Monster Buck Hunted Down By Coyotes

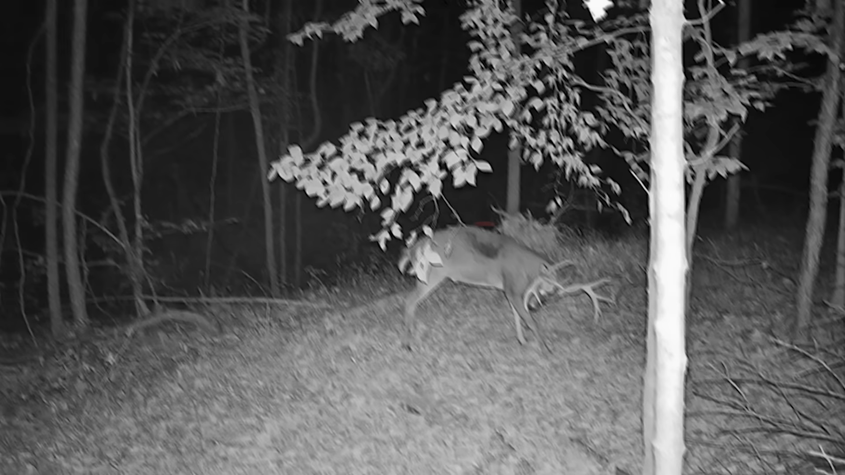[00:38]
The buck has a big wound on his side. Coyotes were trying to eat him this morning on his camera.
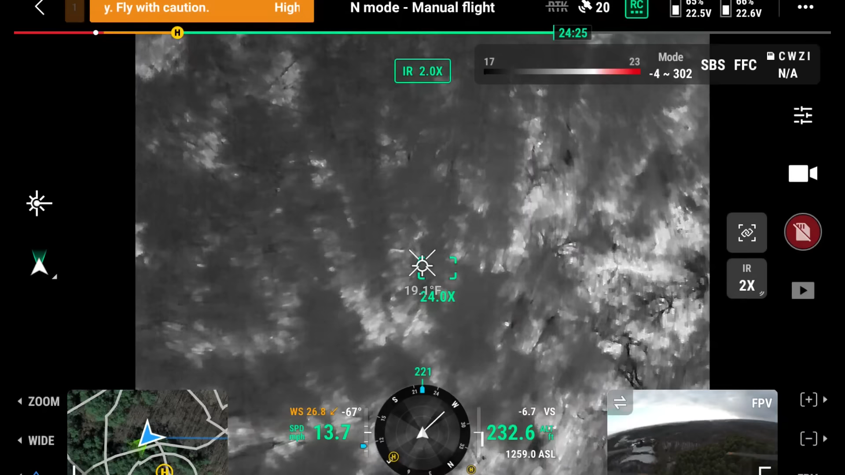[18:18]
Yeah, I finish. This is that corner you were thinking he's in.
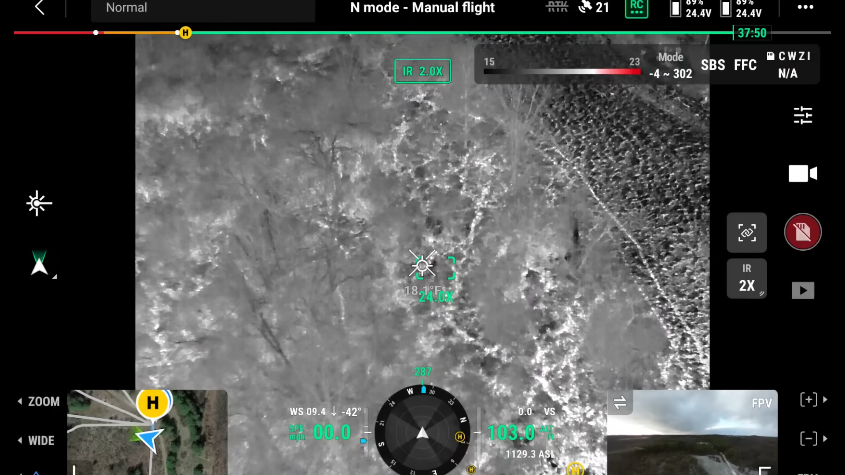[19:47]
But that's why they're hanging out, waiting on him to die instead of them trying to kill him.
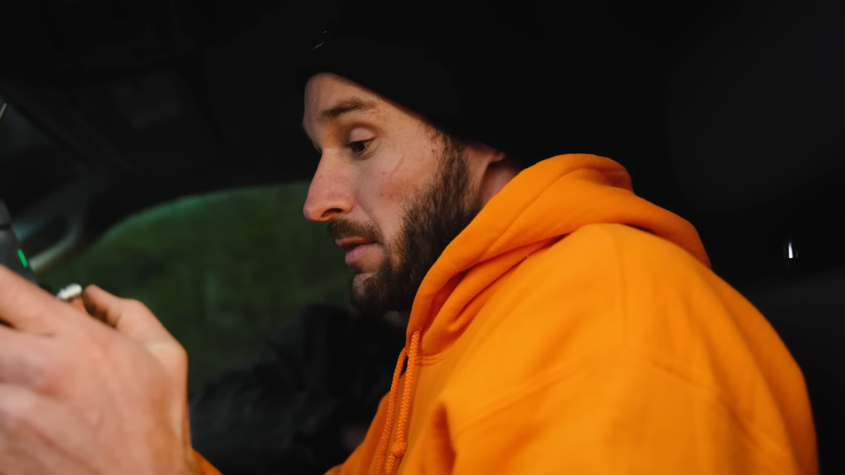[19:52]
That's why how I feel about it. But do you think the coyotes are close? Like, I think they're somewhat close to wherever this deer's at.
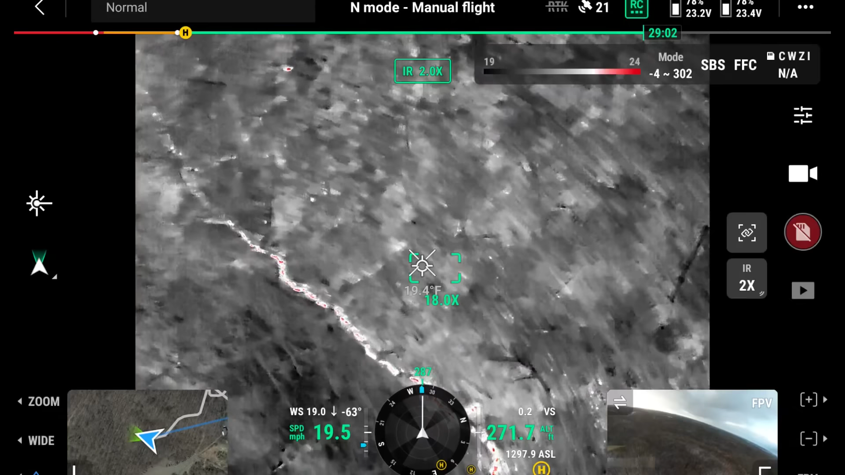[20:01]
Here's some deer. This is kind of where I was thinking he would keep himself.